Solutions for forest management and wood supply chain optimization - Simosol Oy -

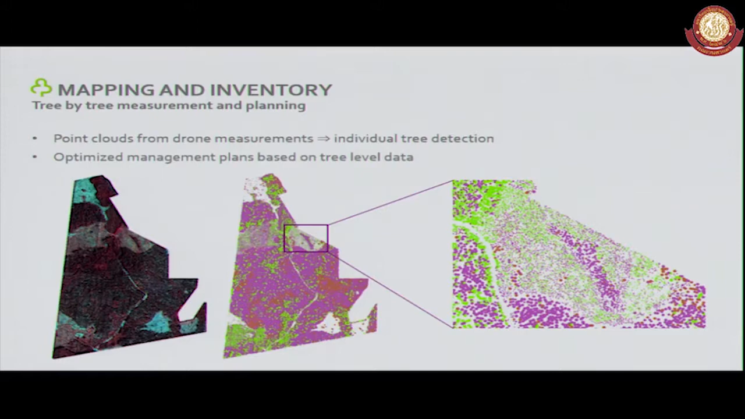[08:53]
But this is highly, highly accurate data basically which is nowadays available using these latest drone technologies. And then we make the actual forest management plans, take the data towards system and compile the plans based on the individual tree level data.